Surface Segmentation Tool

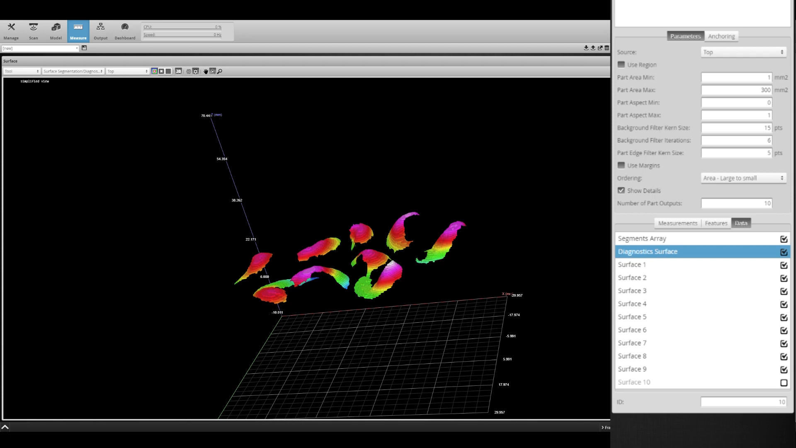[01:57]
troubleshooting as well as output isolated surface data of each detected part